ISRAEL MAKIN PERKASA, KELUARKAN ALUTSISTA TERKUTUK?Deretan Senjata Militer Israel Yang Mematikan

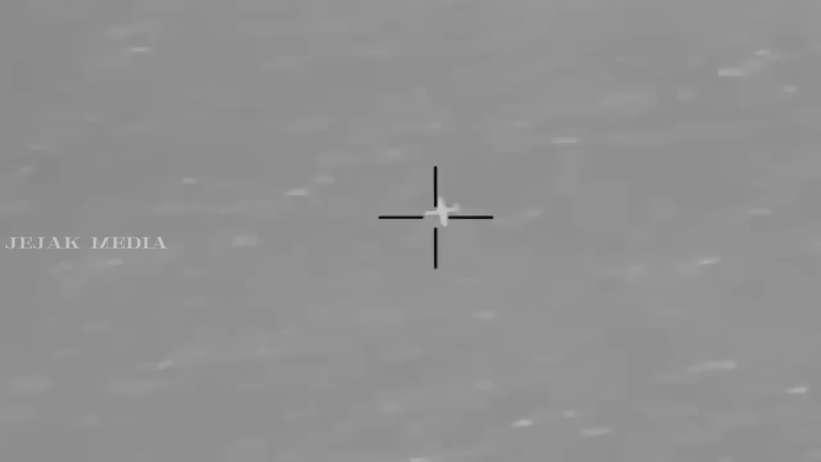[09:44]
Drone Dome dirancang untuk beroperasi dalam segala kondisi cuaca dan memberikan cakupan 360 derajat.
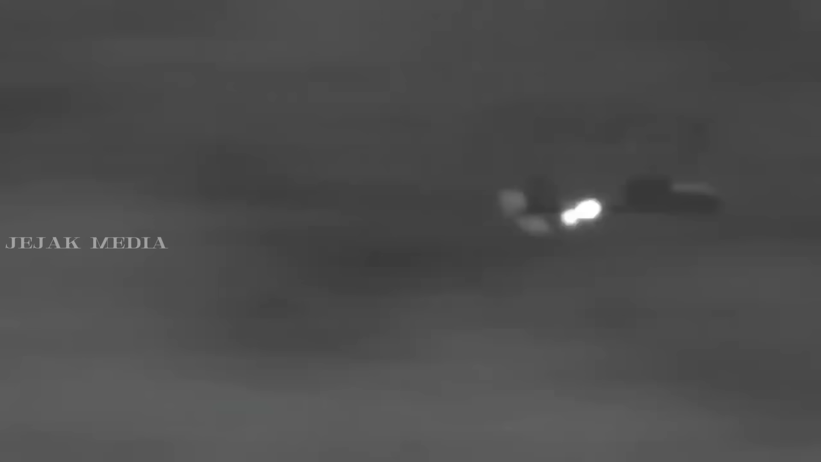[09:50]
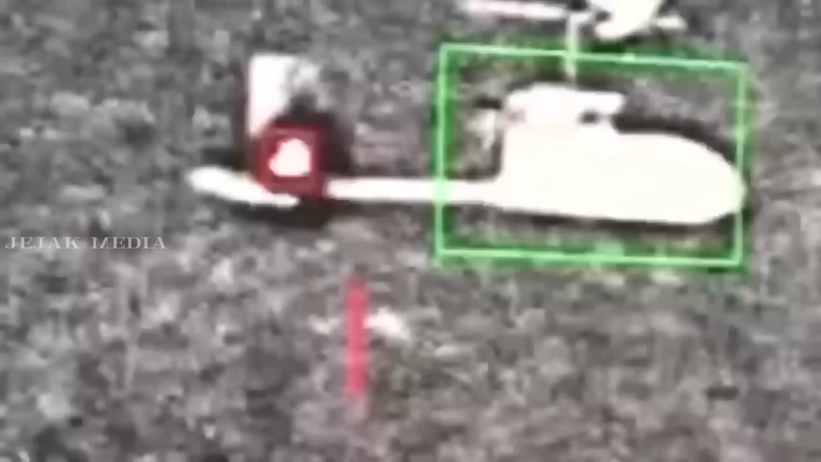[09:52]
Sistem ini dapat dioperasikan secara mandiri oleh satu pengguna,